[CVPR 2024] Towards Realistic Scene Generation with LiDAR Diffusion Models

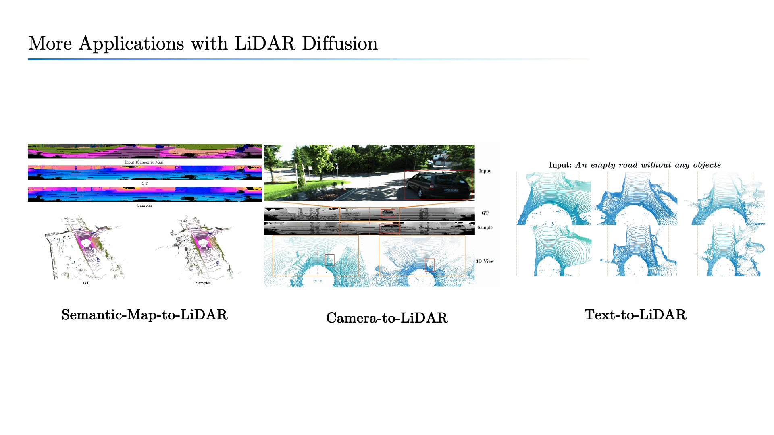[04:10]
By importing semantic maps, cameras, and text props, we can easily control the output of ladder scenes.